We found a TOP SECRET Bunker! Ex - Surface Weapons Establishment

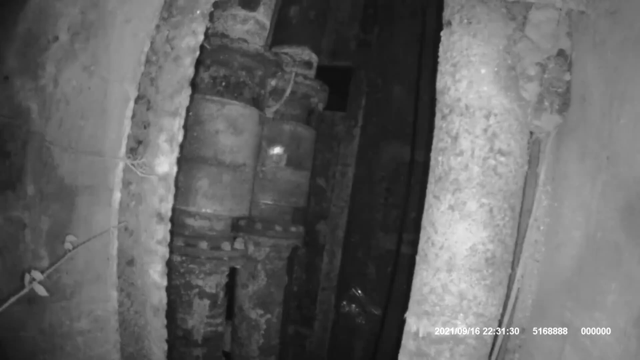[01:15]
and it looks like a service hatch with pipes running through it, but there's lights on the ceiling.
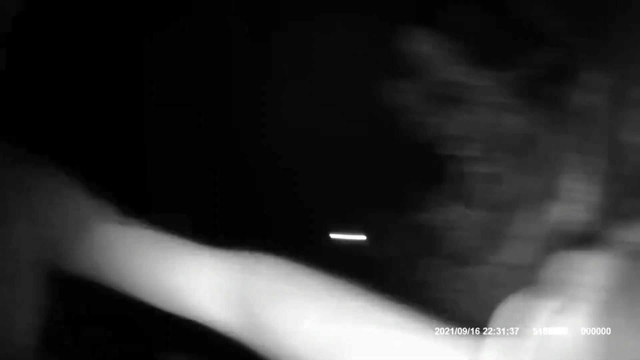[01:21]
So yeah, we're going to basically have a little explore of the hatch and see if we can find the records bunker. So see you on the other side.
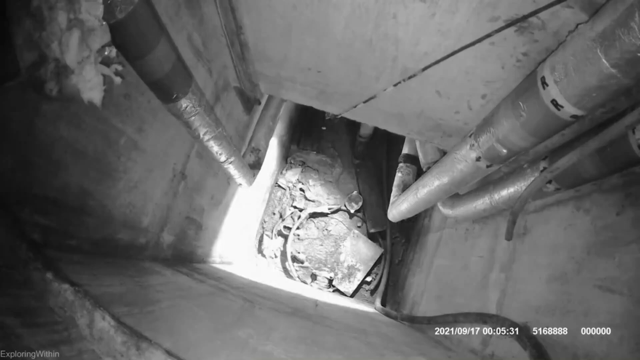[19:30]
It goes to the shaft, the other side. Where we were. And it's dry. Is it? Yeah, and it goes all the way that way. Does it? Yeah.
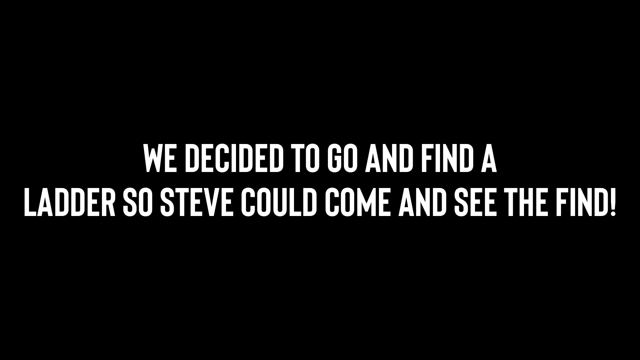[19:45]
So... As you saw a moment ago, that appalling performance
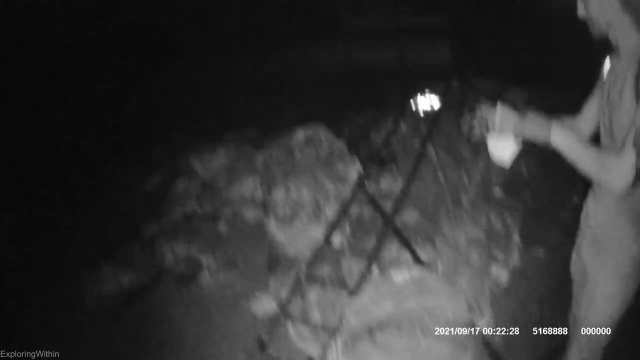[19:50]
It's a good way of putting it.
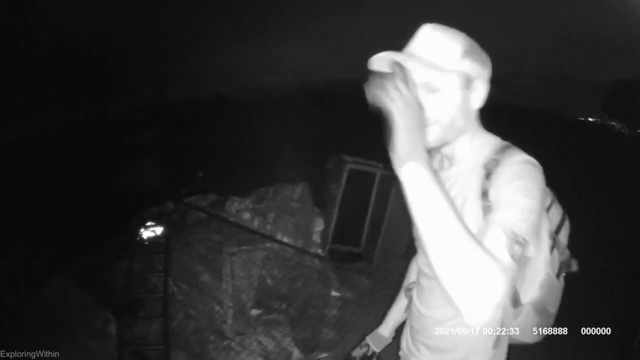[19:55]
By you, not me. So, yeah, we come for this ladder, basically. It's so, handy, isn't it? It's just lying here for us, Steve.
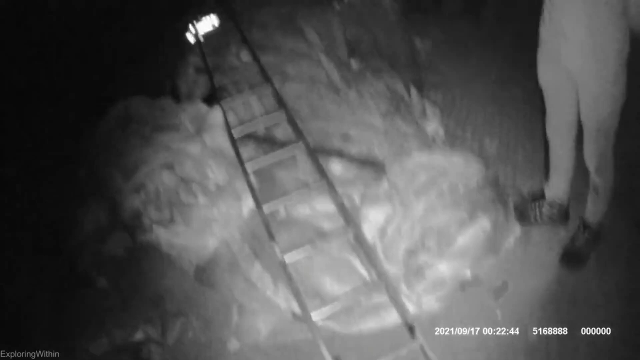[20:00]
And luckily, you remembered this was here for last time. Like, we didn't see it earlier on or anything like that. So, as you can see, it's 23 minutes past midnight, and, yeah, we're doing this. We're gonna do a bit of to me, to you. Yeah.
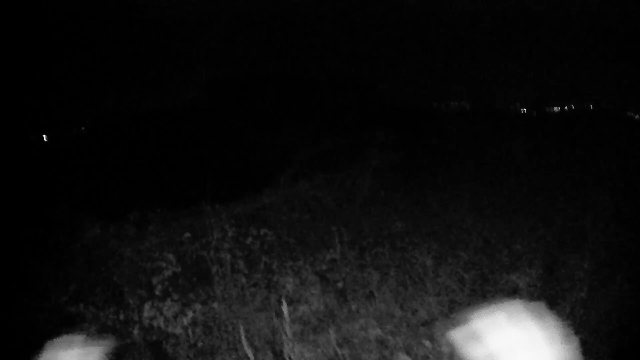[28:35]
So this is the old staircase, the old foundations.
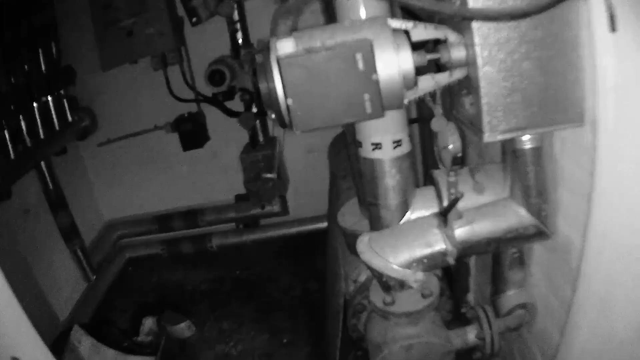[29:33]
are. So, no one. Well, I don't know, there's plans.
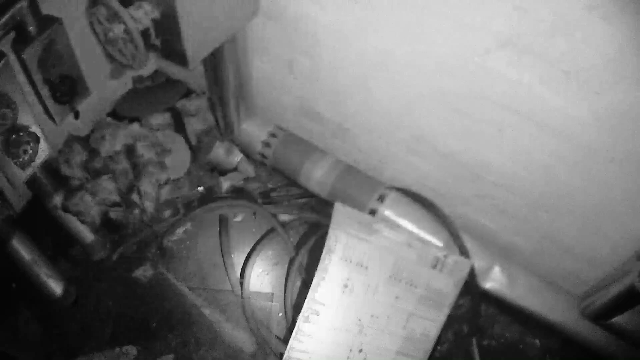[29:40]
Plans? I don't remember that from last time. No. Someone's been demolishing. Yeah, there's plans there. there.
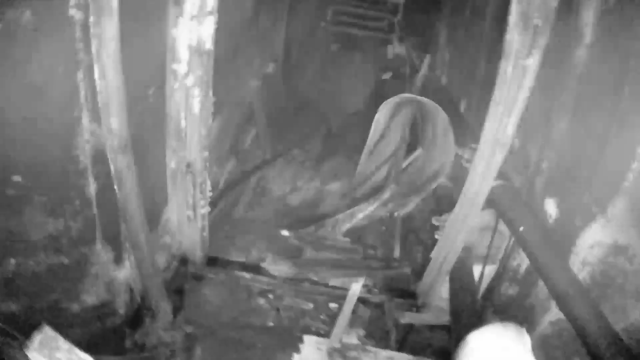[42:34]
So we've got another passageway down there, which looks quite interesting, because I'm not too sure where that'd go.
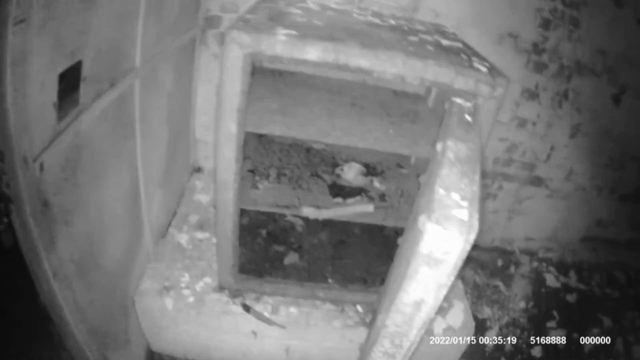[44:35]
Oh, yeah. Safe here, isn't it? Anything on the front of it? Some burnt documents in there.
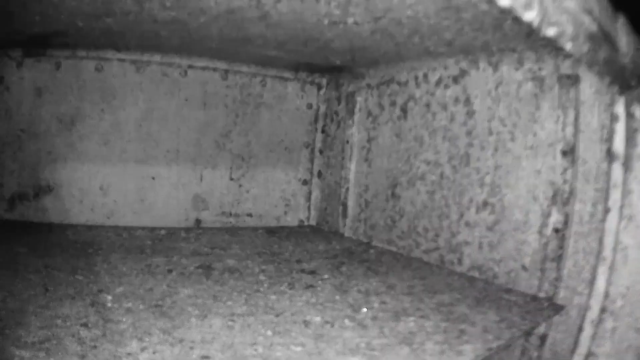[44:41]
Just yeah. Don't mind that trip over this. Yeah.
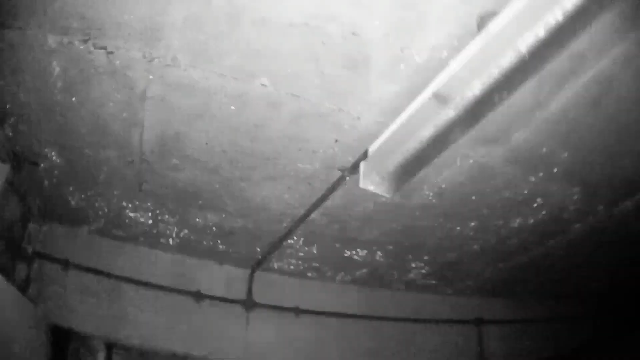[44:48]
Steve, through that room, this is a bit creepy, mate.
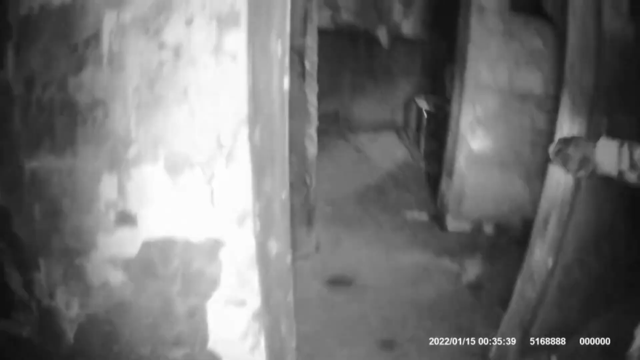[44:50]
Look, what are these? What the hell is this place?
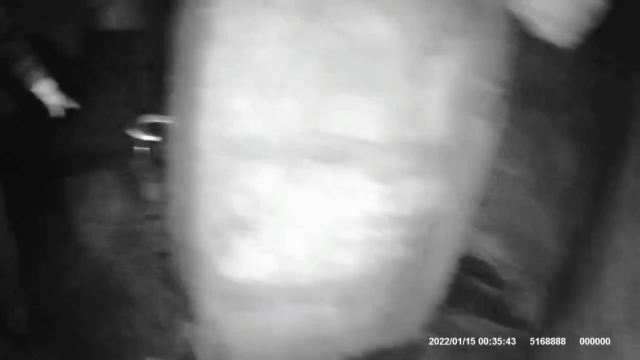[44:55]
What are these? They're just those toilet things, aren't they? Yeah, but why?
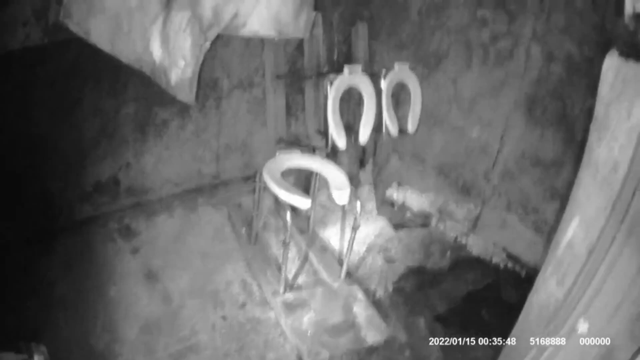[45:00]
What the hell? What are people doing sat on that?
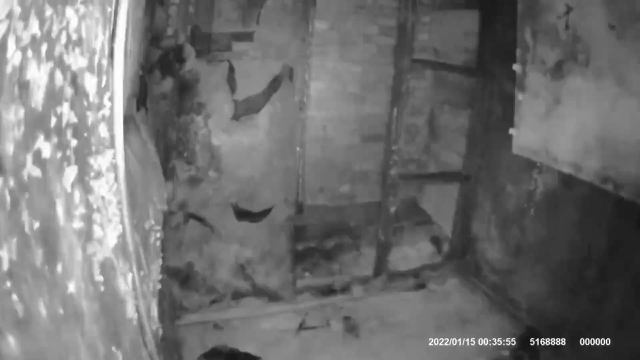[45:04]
I think this is the bunker, Steve. Mate, what have we just stumbled upon?
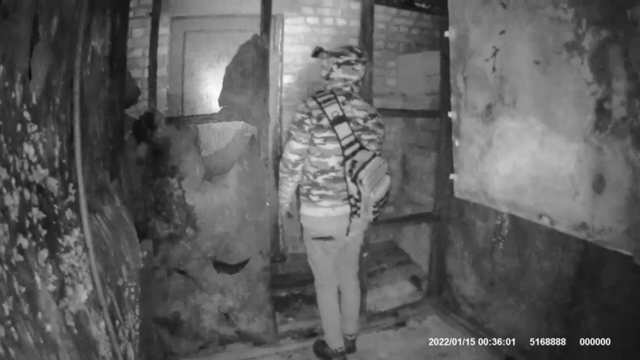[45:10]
Look at this old door, then.
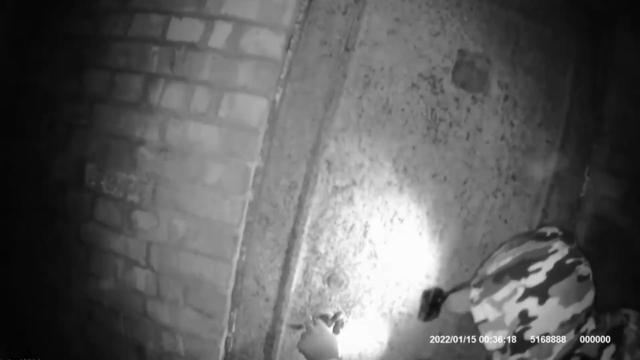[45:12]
Yeah, that is...
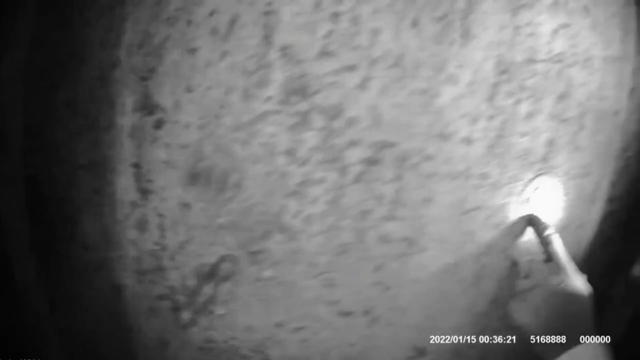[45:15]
fucking size of that hole. Wow. Oh, mate.